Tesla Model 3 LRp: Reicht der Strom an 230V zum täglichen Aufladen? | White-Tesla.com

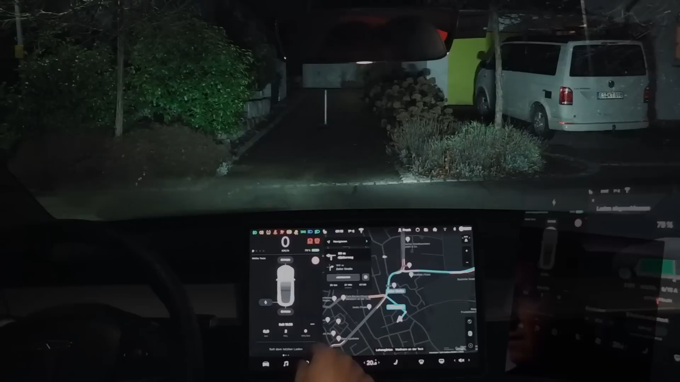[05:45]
Ah, guckt mal, er hat schon auf irgendeine Navigation gestellt, nämlich zur Arbeit, weil er ja jetzt intelligent navigiert,
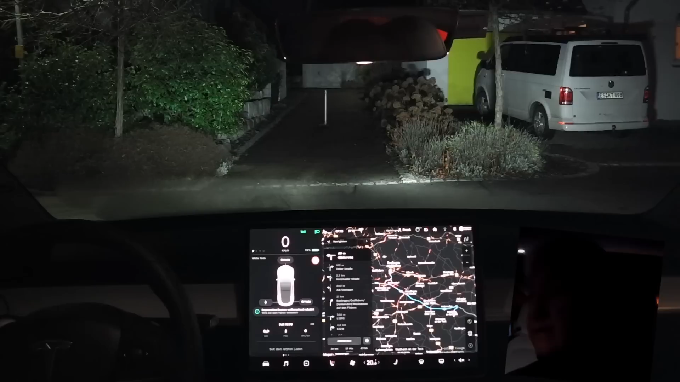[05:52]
wie das so schön heißt, und immer weiß, dass ich morgens zur Arbeit fahren will. Lustig, das ist also jetzt diese intelligente Navigation. Ihr seht schon, kommt jetzt einiges zusammen hier. Und ich sollte meinen Scheibenbischer auf Automatik stellen, weil der funktioniert inzwischen auch. Okay, ich lasse mal hier ein bisschen das Licht an, damit ihr mich auch seht.
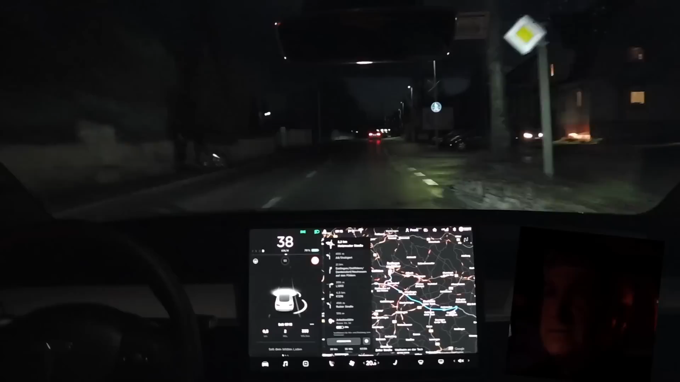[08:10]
Das sage ich deshalb, weil ich demnächst auch mal die Standard Range Plus Versionen vom Model 3 fahren werde. Die neben etwas weniger Akku, etwas weniger Reichweite, etwas weniger Ladeleistung. Leider noch den größten Nachteil haben, dass man nämlich diese schönen Anzeigen hier nicht sieht, wo der Stau denn ist. Er berücksichtigt das zwar bei der Navigation in irgendeiner Weise. Ja, also dass er mich dann da umleitet.
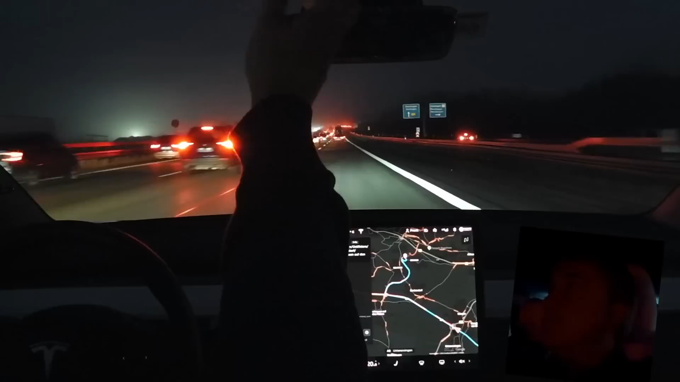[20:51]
Mach ich wieder aus. Ja, und bremst jetzt ab auf den Vordermann. Gab es neulich ein schönes Video, habe ich auch in den News gezeigt, dass der Tesla doch auch auf einer ziemlich großen Entfernung hinweg eigentlich noch abbremst. Super. Machen wir uns hier mal an, damit ihr mich wieder seht. Das auf jeden Fall funktioniert gut. Da habe ich auch Vertrauen in ihn, dass er auf stehende Fahrzeuge aus Tempo 70 kmh noch abbremsen kann. Viel mehr natürlich auch nicht. Dann kriegt er auch Schwierigkeiten.